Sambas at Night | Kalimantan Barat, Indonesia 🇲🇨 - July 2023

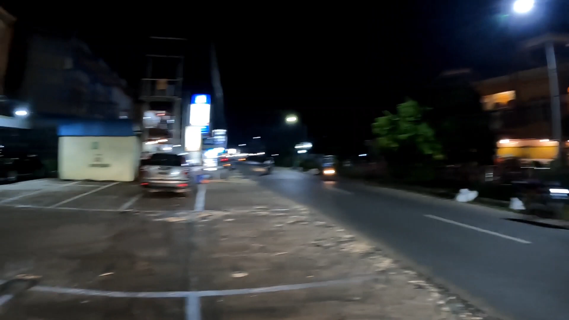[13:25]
Wah, kereta motosikal tak pandai berhenti.
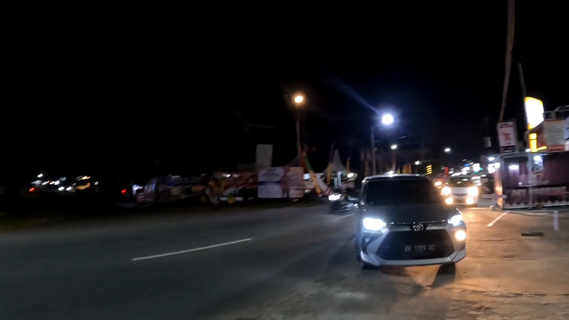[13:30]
Lalu di sini. Ini dia. Wah.